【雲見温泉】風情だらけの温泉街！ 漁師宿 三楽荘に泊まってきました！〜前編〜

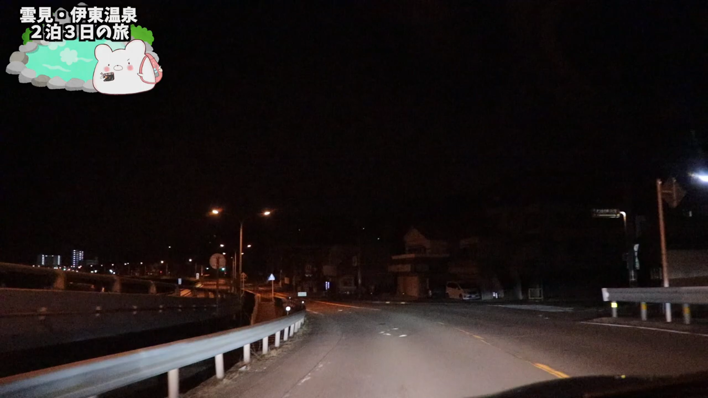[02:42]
あたみの街ですよー夜のあたみの街ですよーいいですねー真っ暗ですよー全然真っ暗い人?けど人歩いてますねー風情ありますねー